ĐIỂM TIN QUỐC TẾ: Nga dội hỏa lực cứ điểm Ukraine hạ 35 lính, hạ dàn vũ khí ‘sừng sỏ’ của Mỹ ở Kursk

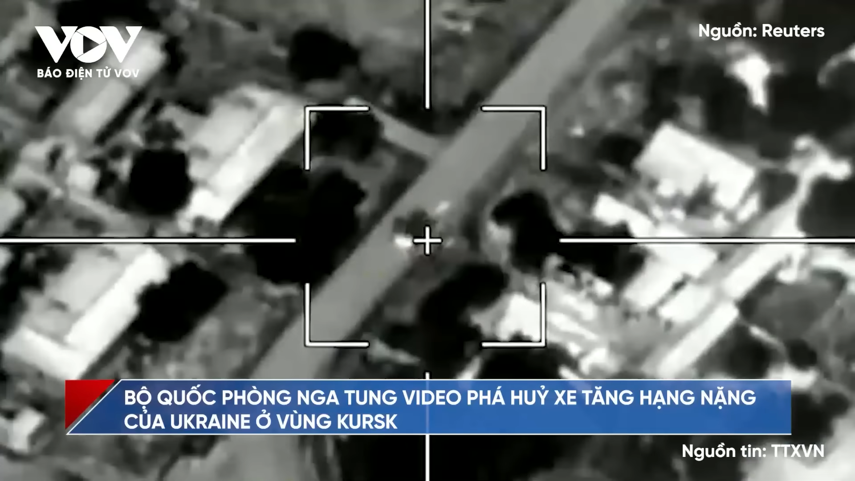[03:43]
Trong tuyên bố ngày 11 tháng 8, Bộ Quốc phòng Nga cho biết một xe tăng Ukraine đã bị phá hủy ở biên giới Nga, nhưng không nói rõ thời điểm và địa điểm chính xác chiếc xe tăng bị phá hủy.
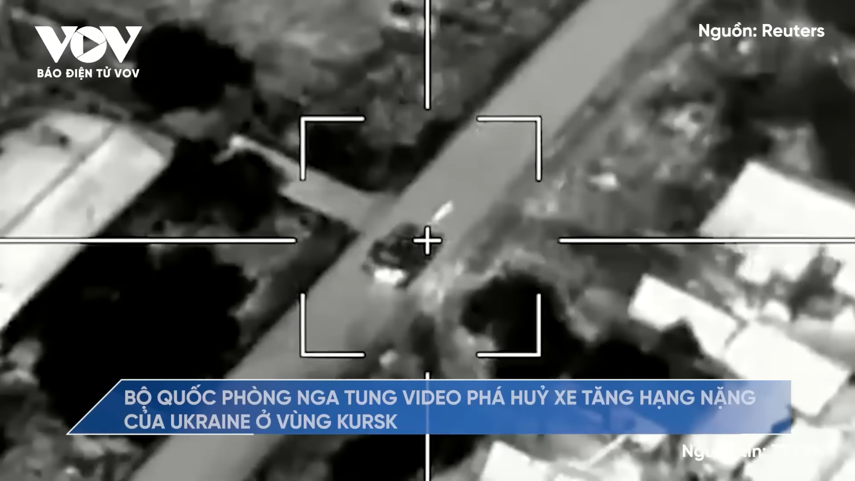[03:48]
Giới chức cho biết chiếc xe tăng đã bị tiêu diệt bằng đạn pháo Lancet. Đoạn video do Bộ này chia sẻ cho thấy một xe tăng dường như thuộc nhóm tác chiến Ukraine đang di chuyển trên đường và nhắm vào một mục tiêu không xác định.
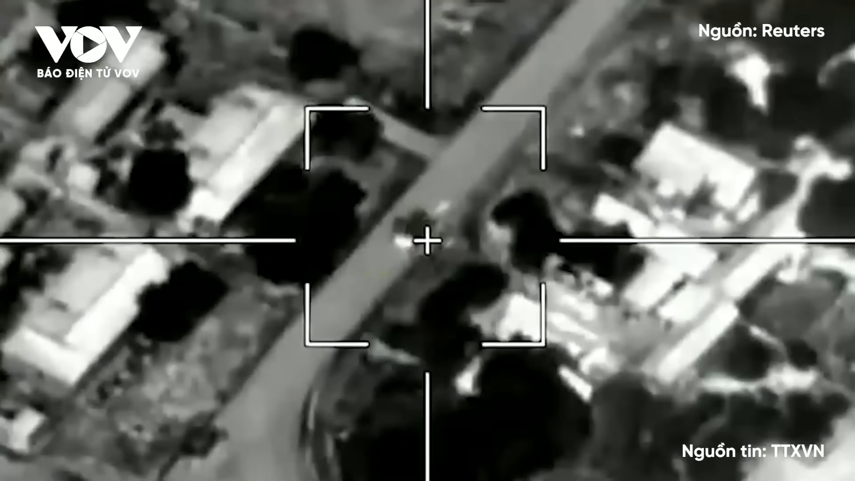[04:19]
Chiếc xe tăng bị nhấn chìm trong biển lửa, sau đó nó phát nổ, dường như là vụ nổ do đạn dược.
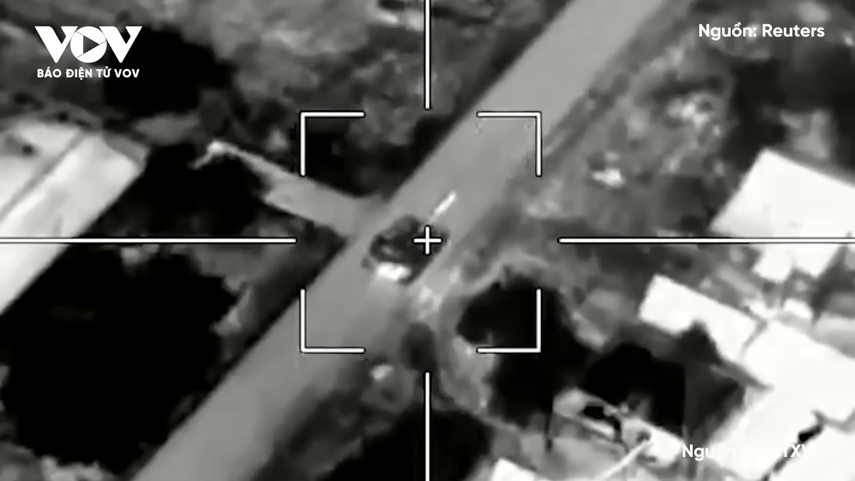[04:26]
Sau khi lan bánh được khoảng chục mét trên đường, chưa có báo cáo về thương vong trong vụ việc.
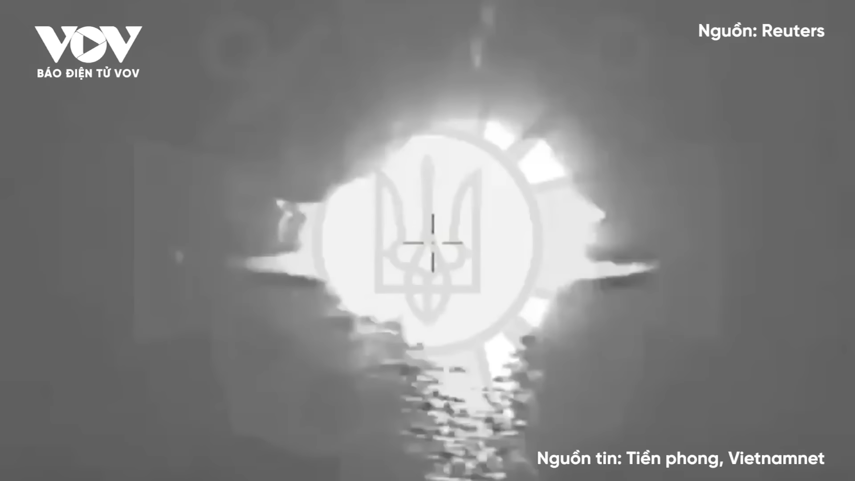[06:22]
Ông Pletinchuk đăng tải đoạn video quay vào bàn đêm cho thấy vụ nổ trên một dàn khoan ngoài khơi, vụ nổ khiến dàn khoan bốc cháy.
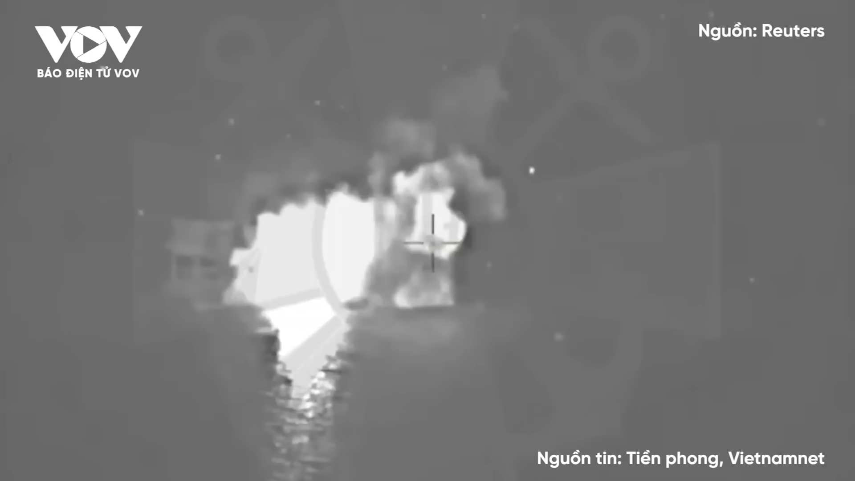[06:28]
Ông cho biết nửa ngày trước vụ tấn công, lực lượng Nga đã bố trí thiết bị và quân nhân ở cơ sở này.